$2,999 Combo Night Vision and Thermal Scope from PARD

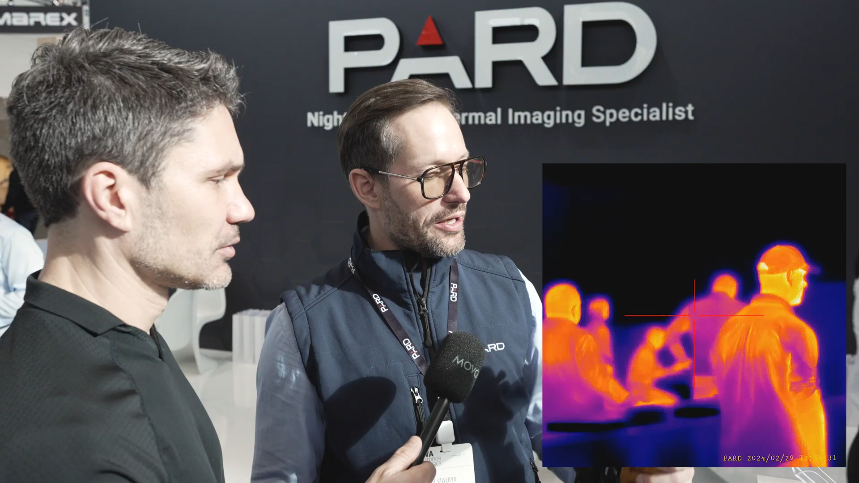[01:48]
yes i'll show you it works slightly differently because this is a little bit more like a build more
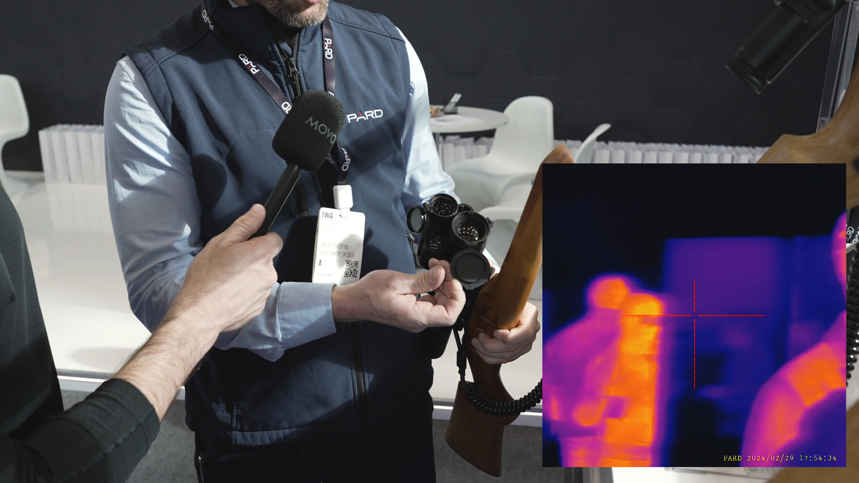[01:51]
like a digital camera so you have lenses like a traditional scope but here is the thermal lens night vision lens then the image goes to the sensor and that magnifies the image somehow
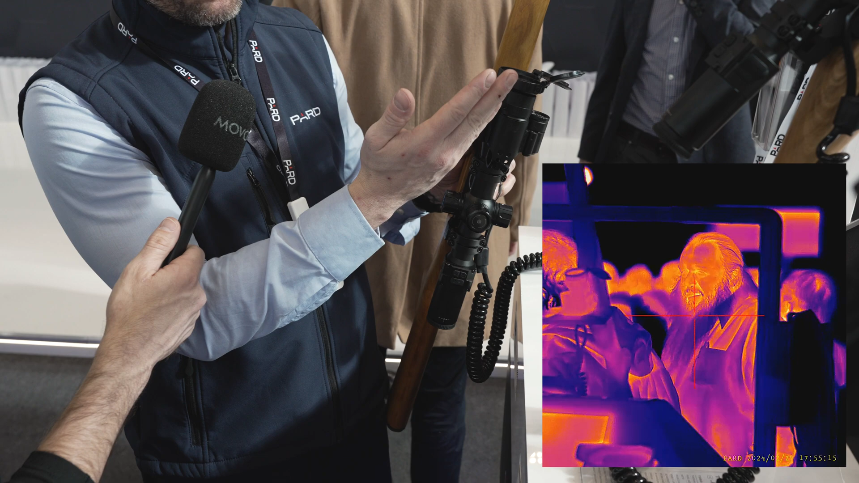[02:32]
distance it calculates the bullet impact point how much lower it will get on the distance i see and then these two units over here these are
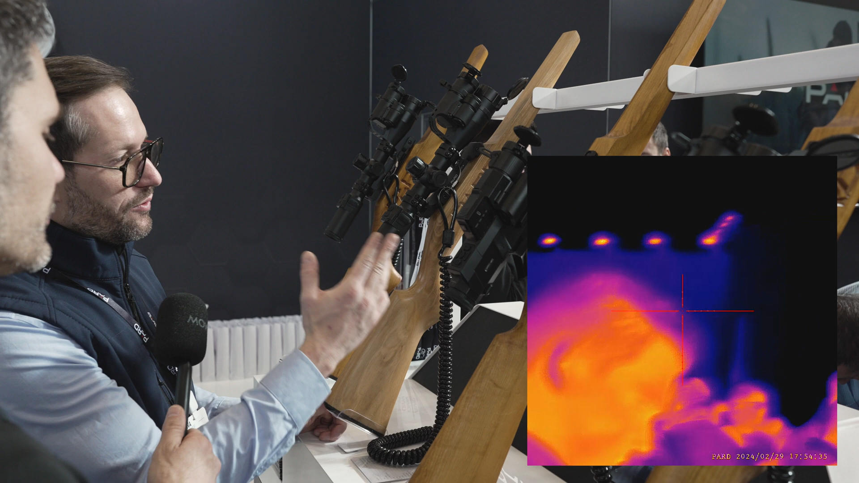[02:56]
of two these two devices is more or less the same just the shape is different this one we call compact uh